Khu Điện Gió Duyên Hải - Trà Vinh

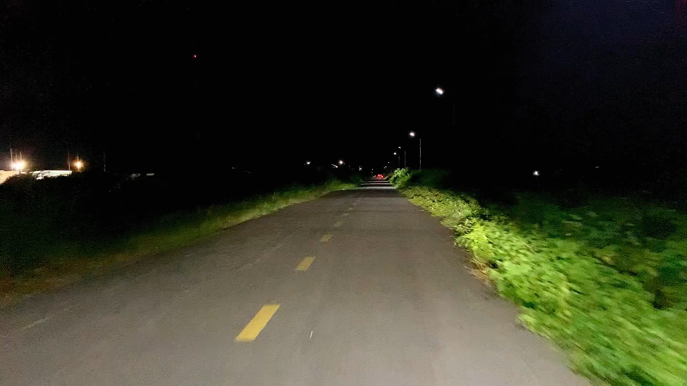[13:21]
Nó vắng mà chỉ vô hai bên đường á, hai bên đường có cỏ cây với rau muống biển quá trời luôn. Không biết trời chỉ mưa hay sao nó vui nữa các bạn. Mấy đường này mấy bạn nữ nào mà đi đường vắng này nguy hiểm lắm.
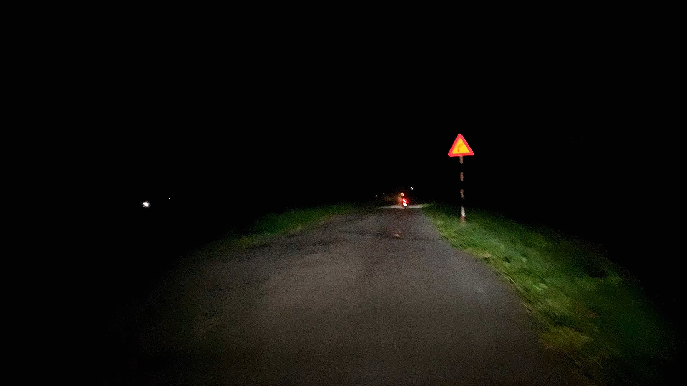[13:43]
Vừa giống cầu quần cột, giờ tới cái đoạn đường này mình thấy nó vắng quá, không có đèn đường luôn các bạn. Đường cầu quần, đường qua cầu quần cột các bạn về Đông Hải á, đường nó rất là vắng luôn á. Buổi tối các bạn đi từ từ, đi cẩn thận đó các bạn.
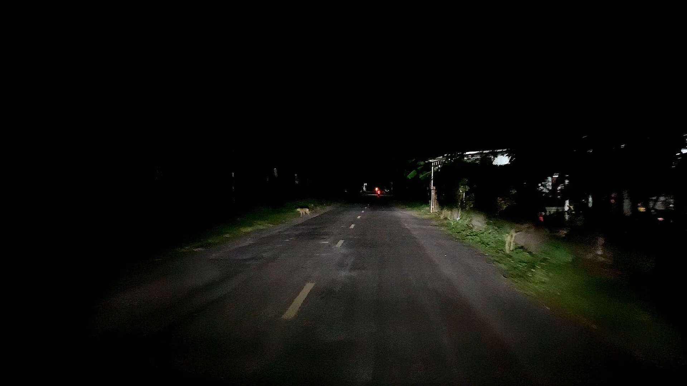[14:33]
Các bạn thấy một đoạn đường khá là xa, khá là dài luôn mà không có đèn nào hai bên luôn. Đoạn đường này từ qua dốc cầu Hồn Cùng mình về tới Đông Hải mình luôn, là đa số là không có đèn luôn các bạn, chỉ có nhà dân hai bên là có đèn thôi.
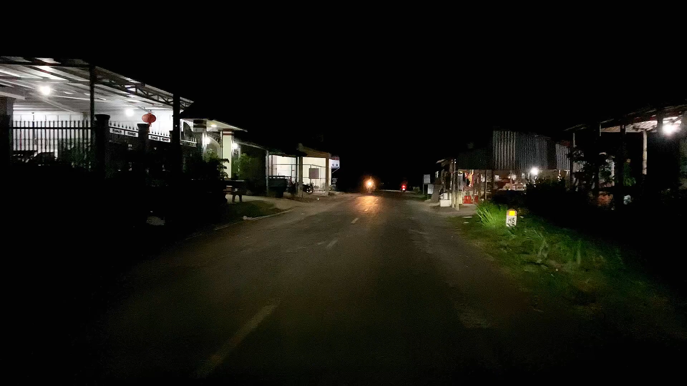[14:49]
Hôm bữa có cái gì kia xuống nhà mình chơi khoảng tới 7 giờ á, tầm giờ này các bạn có gì không dám về,
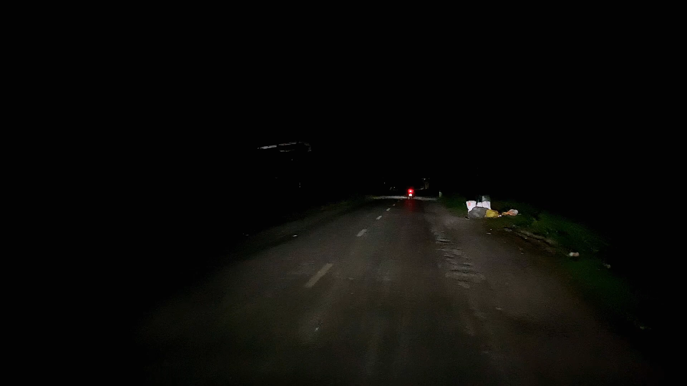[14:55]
mình phải đưa gì về tới đây luôn rồi. Đoạn đường nó vắng cỡ này á.